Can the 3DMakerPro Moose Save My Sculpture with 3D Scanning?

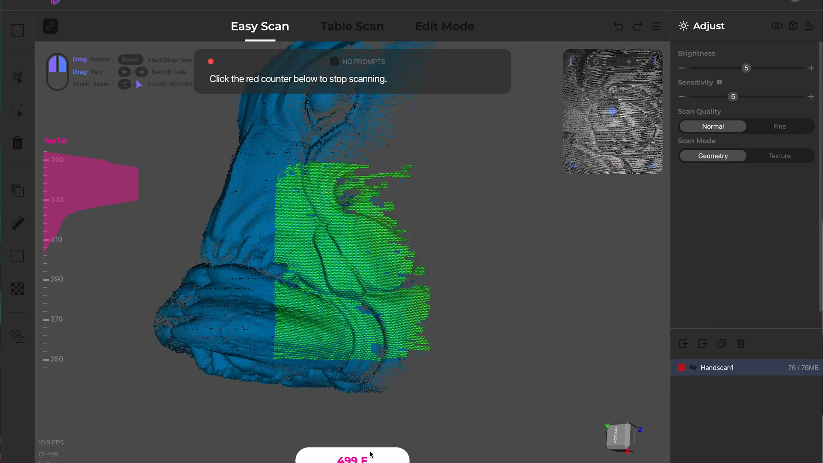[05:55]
I was able to move pretty quickly and smoothly through the scanning.
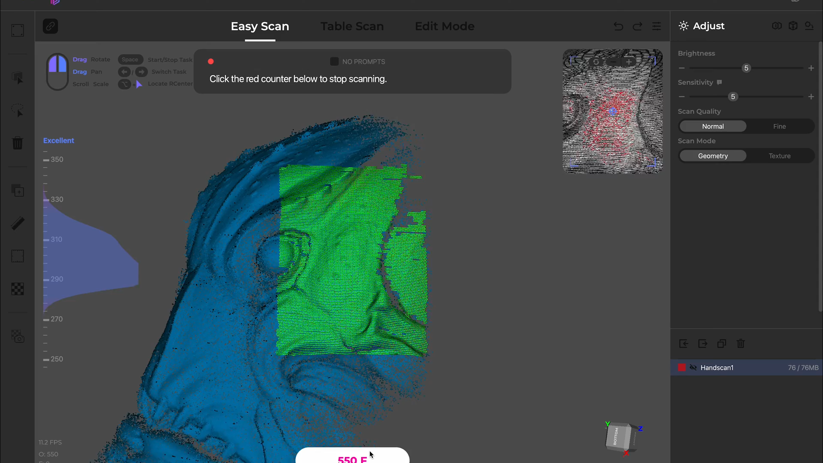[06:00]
As I was going around the mask, it rarely lost tracking, and while it seemed to misalign some areas by the time I got all the way back around, everything popped into alignment when I processed the scan.